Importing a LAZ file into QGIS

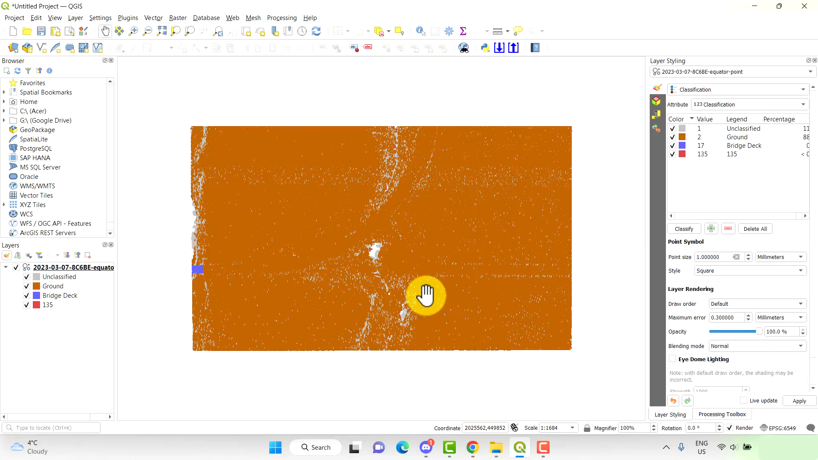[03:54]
And with each Equator download, there's a README file that comes with it.
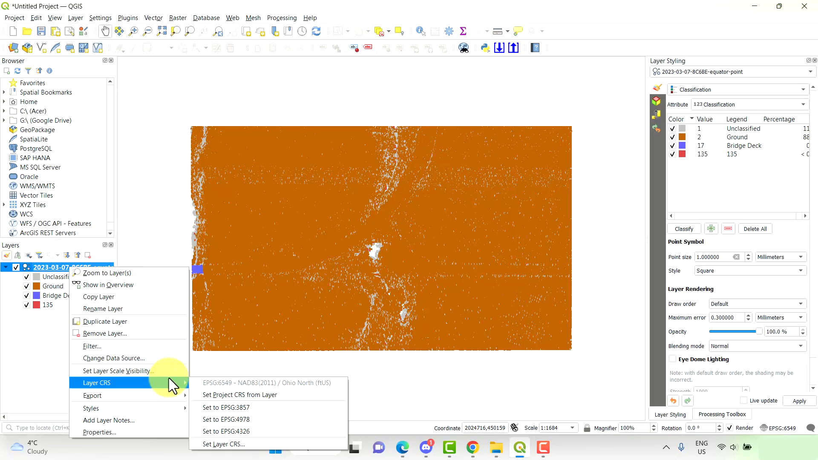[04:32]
And as we can see here, it is currently set to the correct projection. Now, if you want to change the projection for whatever reason, you would go to set layer CRS. And in here, you can change it to whichever layer or whichever coordinate system works for your project.
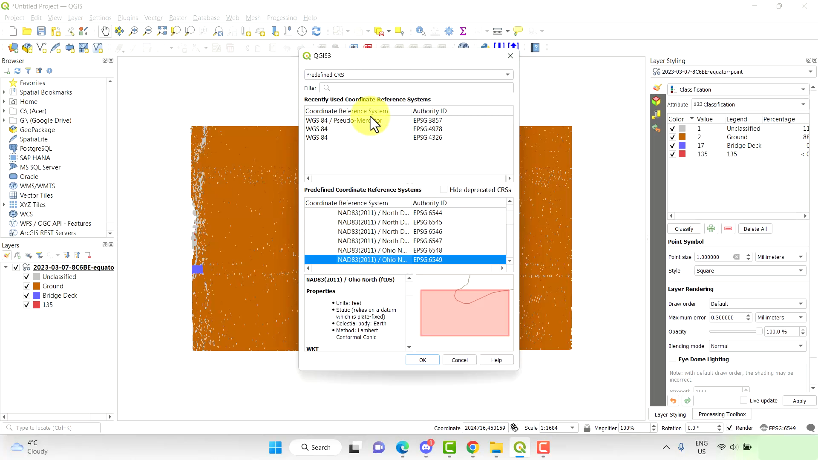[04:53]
But it is already set. So we don't need to do that in this instance.
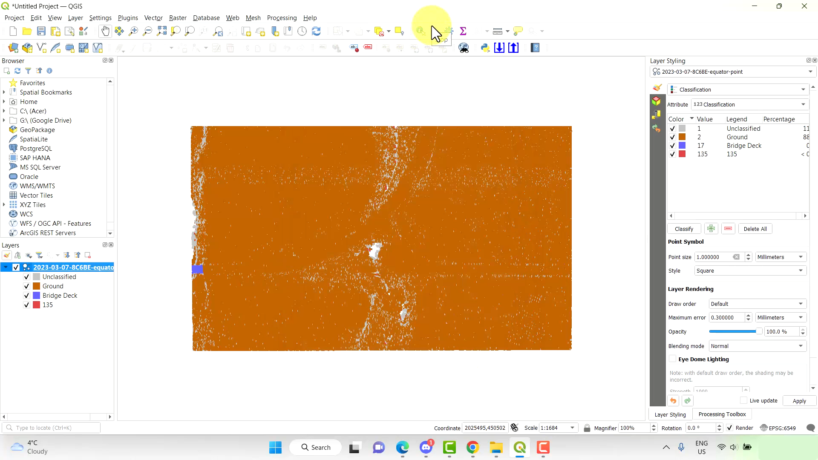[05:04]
And that is how you download a point cloud file from Equator and you can bring it into QGIS. Thanks for watching.